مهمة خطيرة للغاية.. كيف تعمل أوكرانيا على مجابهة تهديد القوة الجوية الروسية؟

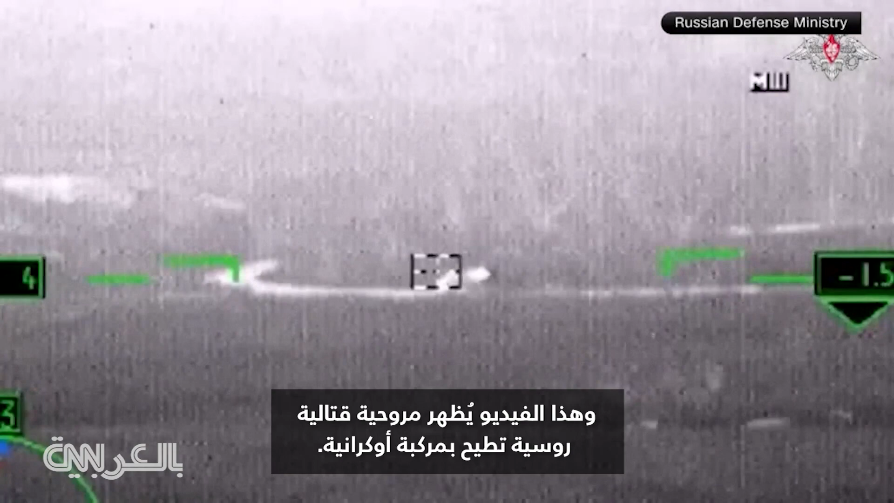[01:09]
This video purporting to show a Russian combat helicopter taking out a Ukrainian vehicle.